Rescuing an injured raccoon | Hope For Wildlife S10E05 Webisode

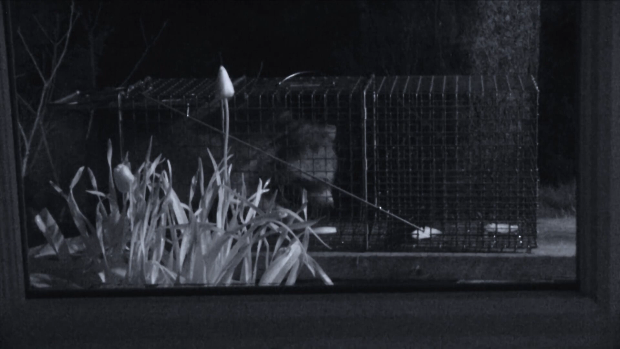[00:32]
Once Hope found out, they set a trap to bring it in for treatment.